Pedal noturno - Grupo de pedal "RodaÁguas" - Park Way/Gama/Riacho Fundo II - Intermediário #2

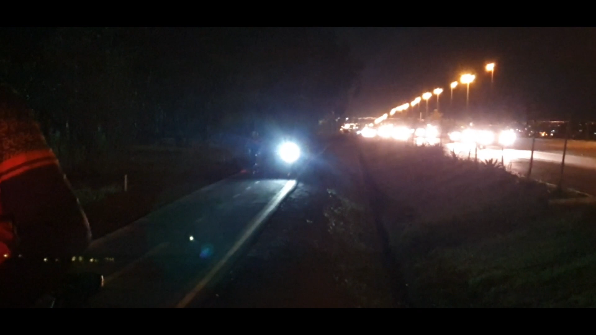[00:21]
Rosana disparou lá na frente. Eles colocaram essas bolas aqui porque no engarrafamento tava tendo uns carros invadindo a ciclovia,
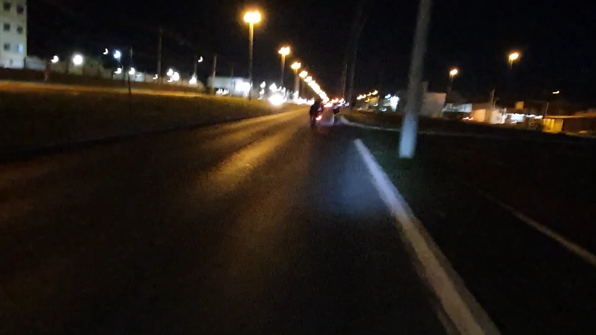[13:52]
Agora ali a gente vai pegar sentido que Riacho Fundo,